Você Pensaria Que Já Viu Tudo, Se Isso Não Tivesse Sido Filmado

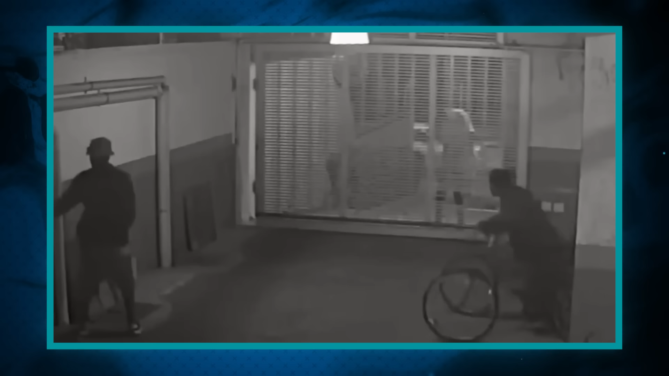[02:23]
Em seu perfil no Instagram, ele afirmou que essa foi a terceira vez que os suspeitos invadiram seu prédio, e que por isso resolveu fazer alguma coisa para espantá-los.
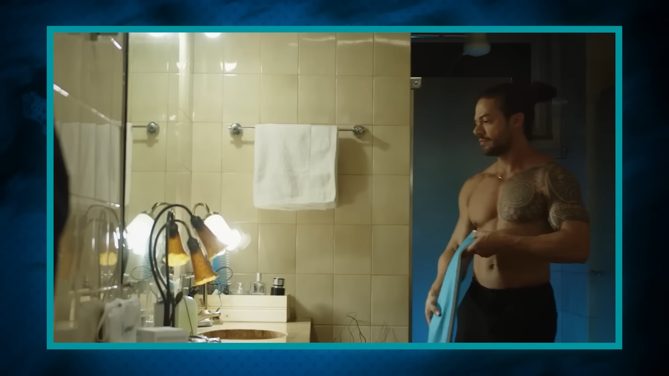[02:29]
Segundo o mesmo, ele ouviu um barulho do seu apartamento,
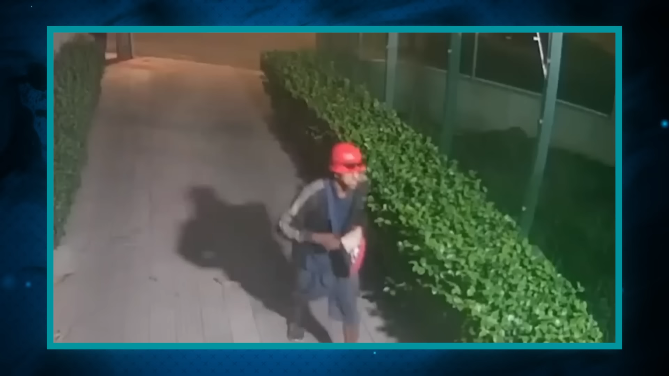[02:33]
e quando olhou no aplicativo de câmeras do condomínio,
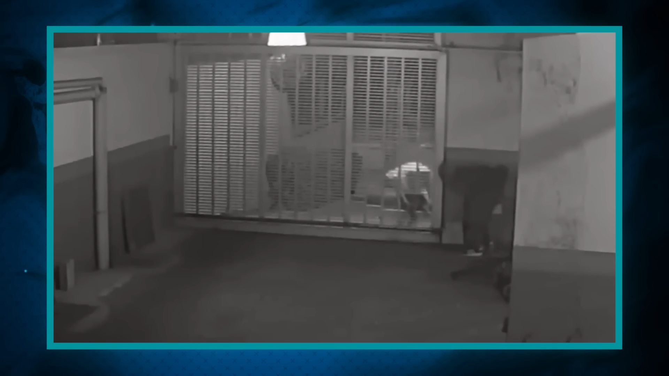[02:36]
viu que os ladrões tinham invadido,